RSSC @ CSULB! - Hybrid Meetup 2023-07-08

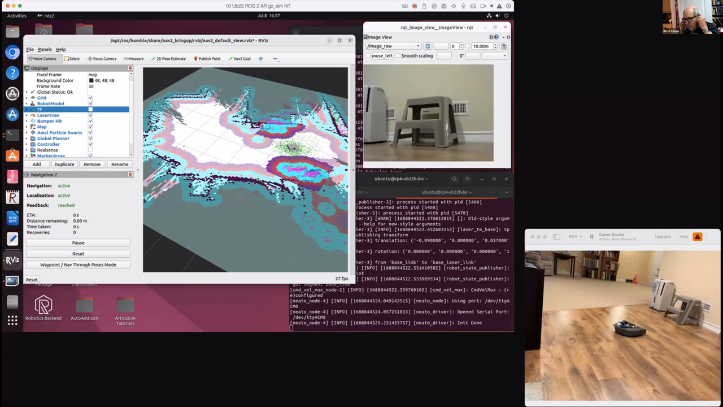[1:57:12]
about the ROS2 navigation is that it's active. And as you can see, the room currently doesn't have any obstacles in the way. Let me just put one there. So this is in the category of being mean to robots. So let's set a goal over on the other side of the room.
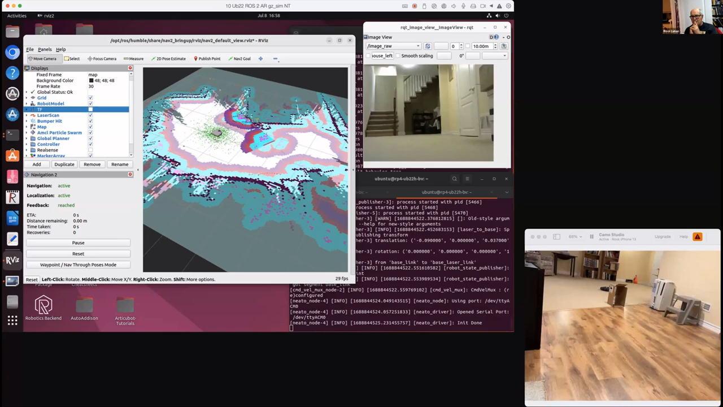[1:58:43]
Because everything's running. The navigation is running, and the obstacle avoidance is running. Right, but your map. You already made the map, though. I mean, the map ahead of time, or is it? Oh yes, I'm sorry. Yes, I made the map. I made the map earlier, which is what came up. Which is what would come up when I fire up the machine, correct? Right, but it's not mapping now. So if you put down a box, it has to use the LiDAR to sort of, it has to, in obstacle avoidance mode purely, right? Oh yes, of course, sure.
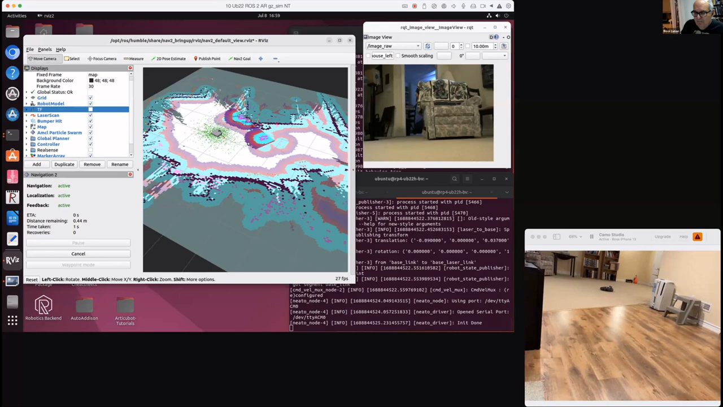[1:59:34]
If you move stuff around, nothing changed unless until I actually put it in motion. It takes a little bit of LiDARing to clear out the space where the box was, right? Right, right. Occupancy is the occupancy map or something. So yes, you may see a robot go around a non-existent box sometimes because it didn't fill that data in yet. Okay. So there's, again, that is ROS2 Humble. It's called Navigation 2, which is the current technology
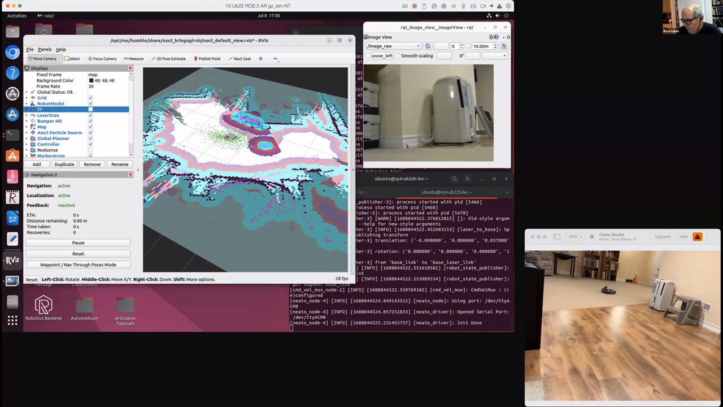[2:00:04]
for navigating robots autonomously, showing in an RVIS. And I think it just froze. So I guess it's a good time to finish up. So any other questions? How about your, I know the meeting, the ROS meetings, it's been a long topic of the capabilities of the camera refresh and filling the network bandwidth and having all sorts of sort of hangups there. What's the latest on that?
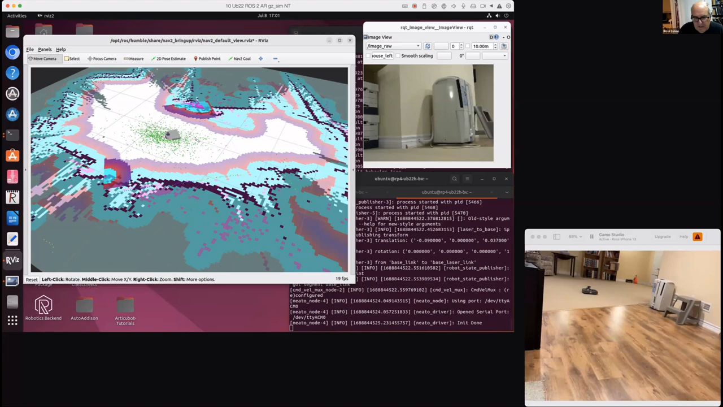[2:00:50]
I see yours is refreshing. It's like one frame every, it seemed like every second here or something, but it's 20 frames per second. But we're only seeing updates every like second or so. There is definitely some delays that take place. I haven't really quantified it, but of course you could also maybe if you shared with video on your, when you share your screen, click the video optimize button. That might help if it's just the Zoom that's causing the problem.